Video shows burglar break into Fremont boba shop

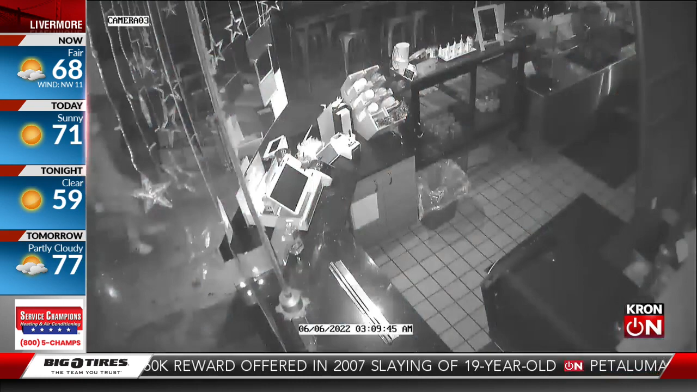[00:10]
I want to show you the security camera video from Tico Tea and Coffee Bar on Paseo Padre Parkway.